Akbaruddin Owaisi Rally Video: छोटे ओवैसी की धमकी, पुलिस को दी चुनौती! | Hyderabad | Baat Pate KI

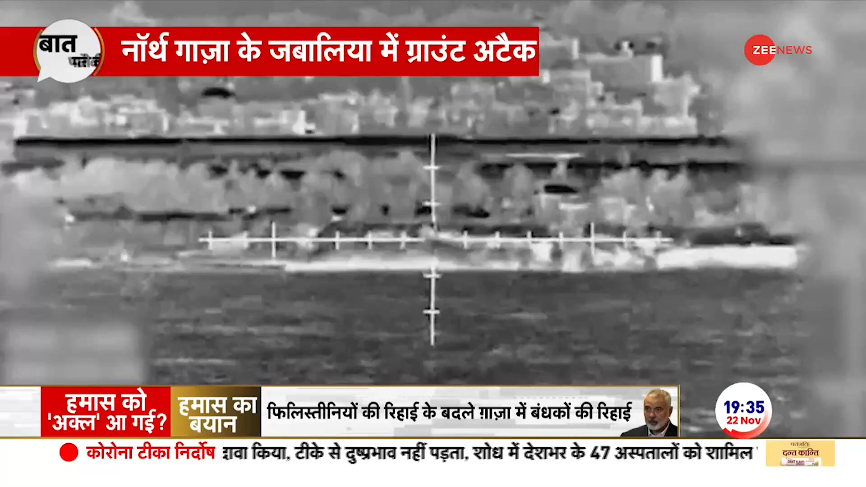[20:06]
किये जिसमें एक आवासी इमारत भी शामिल थी जहां से हमास के स्नाइपर्स ग्राउंड फोर्सेज पर बोलिया चला रहे थे